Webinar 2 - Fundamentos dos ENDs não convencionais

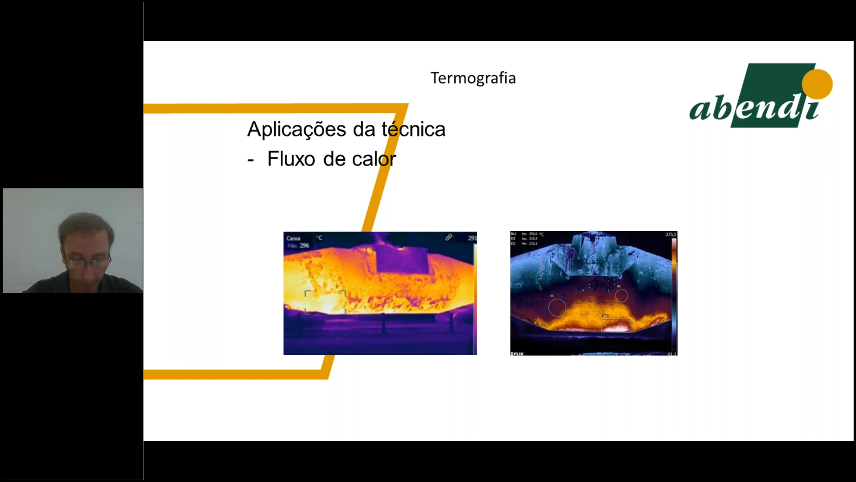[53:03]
provavelmente esse carro torpedro vai ter que parar para alguma manutenção né antes que ele entre em colapso aí causando acidente grave também na área de construção civil então a gente tem aí uma termografia passiva no caso né então tem aí uma via de concreto concreto armado né a gente tem a imagem uma foto aí do lado esquerdo e aí a imagem térmica né apresentando aí regiões com aumento de temperatura isso é porque você provavelmente a gente tem